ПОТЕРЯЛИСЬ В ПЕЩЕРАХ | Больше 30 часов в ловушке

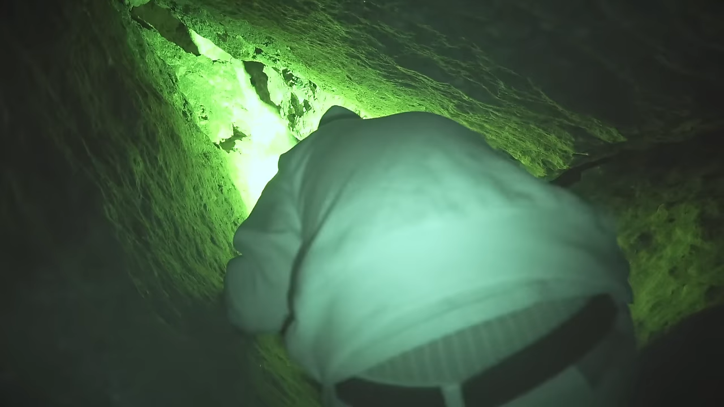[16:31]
Ага. Блять. Я тут что ебу по одному из них коленом. Там много идти? Нет, чувак, тут... здесь только здесь надо пролезть. Остальное нормально здесь. Ёб рот, как вы з***бали. Возьми камеру, сударь. Так учусь, что здесь за какое-то задымление было.
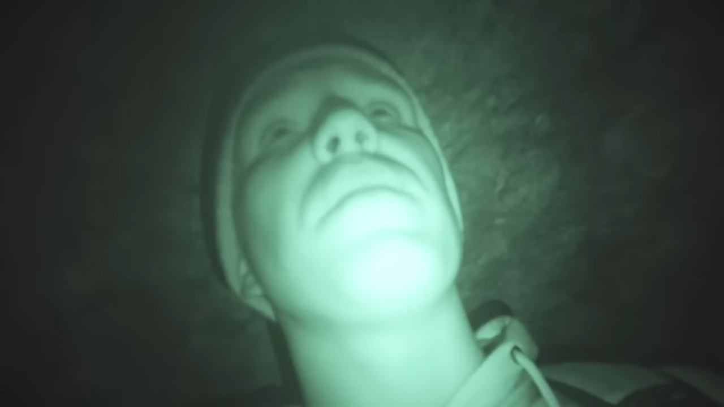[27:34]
Ноги заледенели. Единственный вариант, который у нас есть, это просто включить камеру на ночной режим и